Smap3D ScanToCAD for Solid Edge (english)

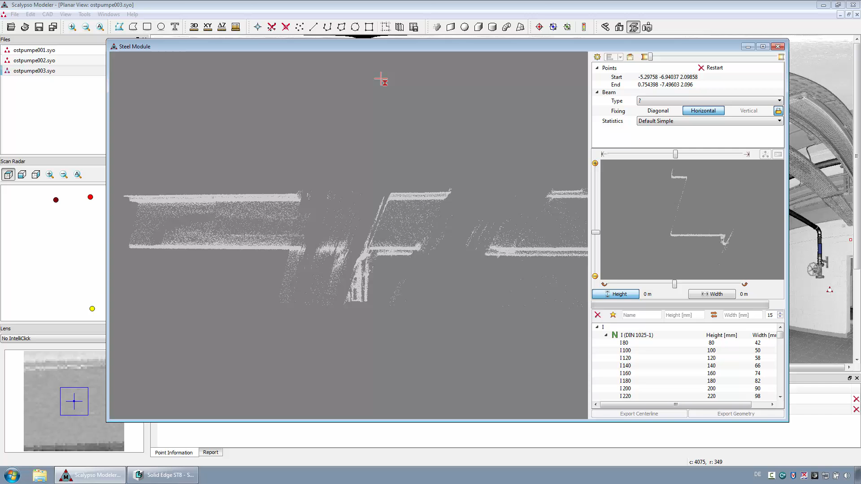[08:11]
After that, one point for the height or the thickness of the beam. If this selection is complete, then the dialog of the steel module will be displayed.
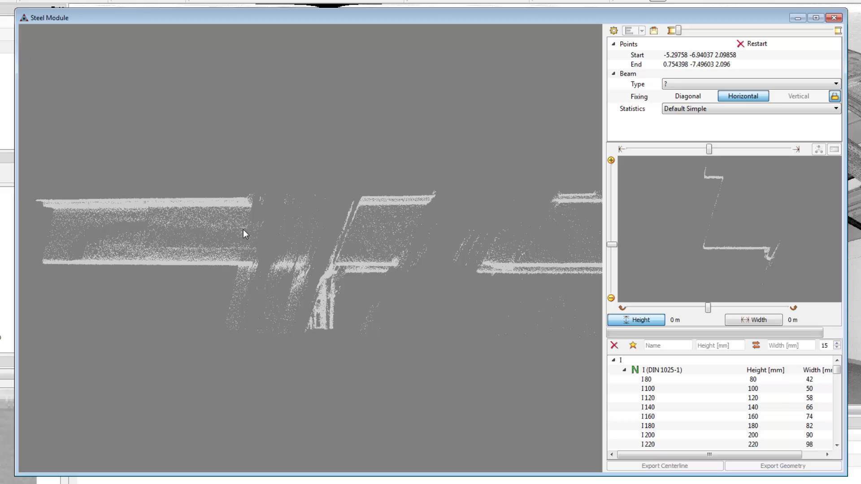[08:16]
The previously selected area of the point cloud is extracted and will be displayed in this window.
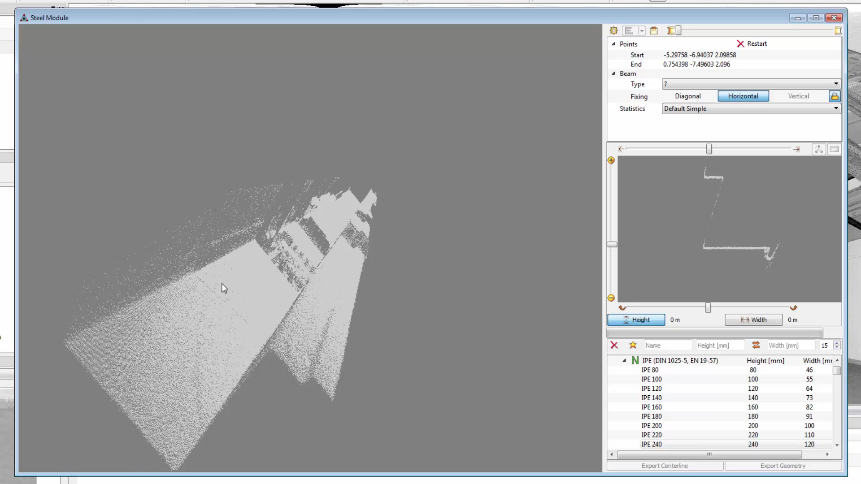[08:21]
With the measuring function, the appropriate profile size can be filtered. From the list, the required profile can be selected.
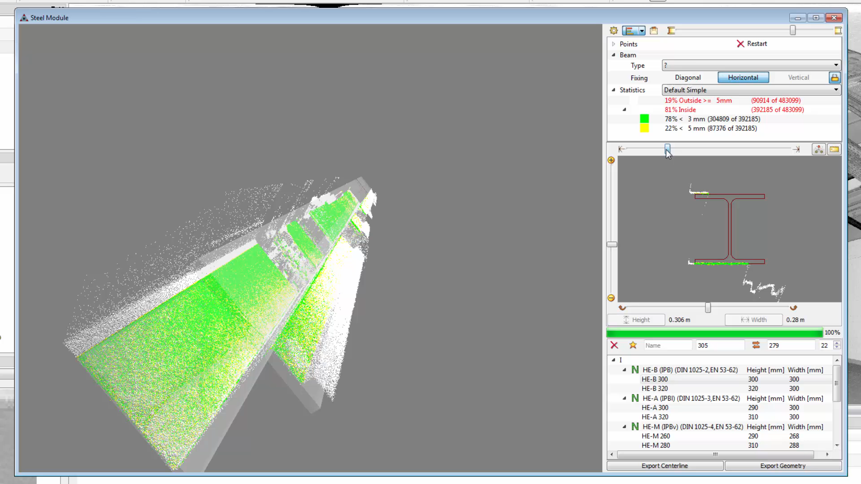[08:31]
With additional options, the selected standard profile can be precisely fitted to the point cloud. With the button export geometry, the beam will be transferred to Solid Edge.
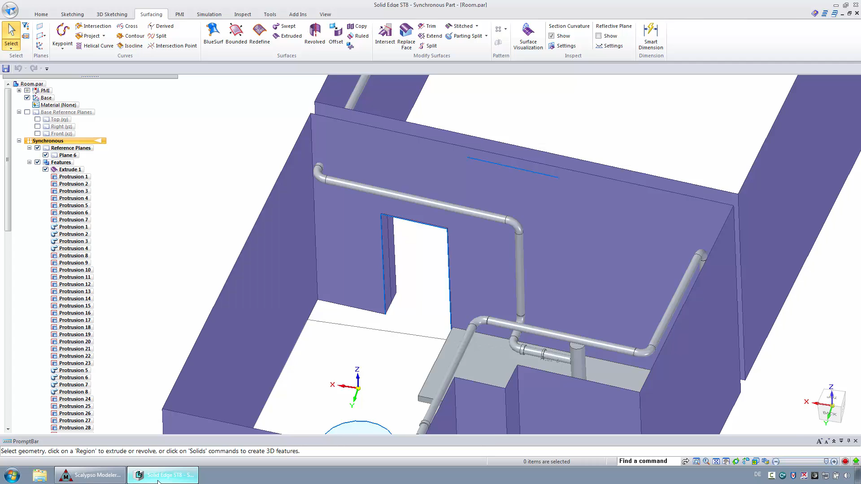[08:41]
As the last requirement, a cable tray should be reconstructed in Solid Edge. For this purpose, four appropriate points must be selected in the scan.
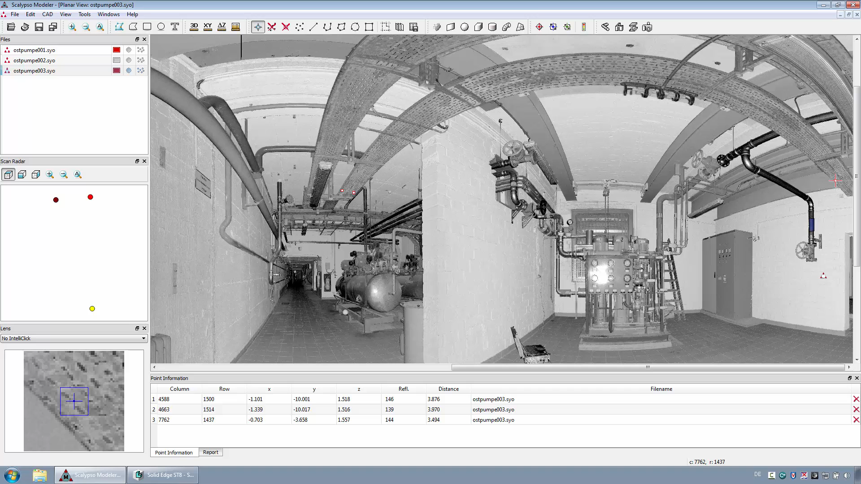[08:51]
For all these points, the height must be set to the same value.
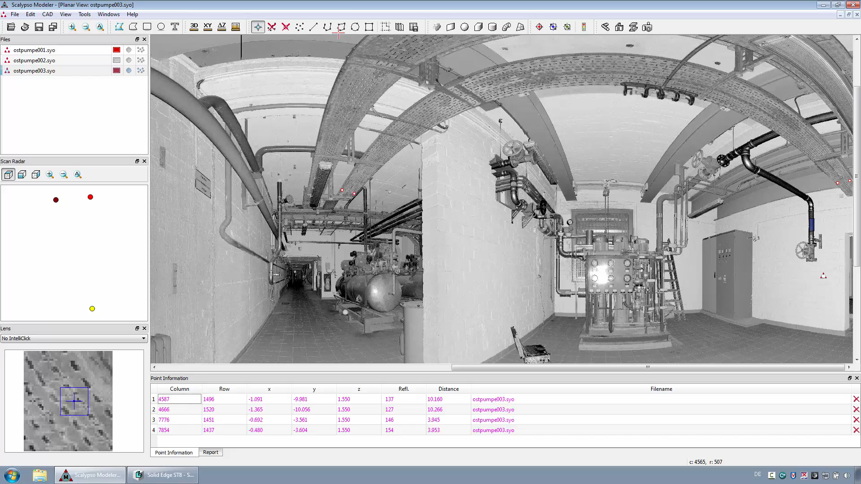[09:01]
After that, the points will be exported as a closed polyline.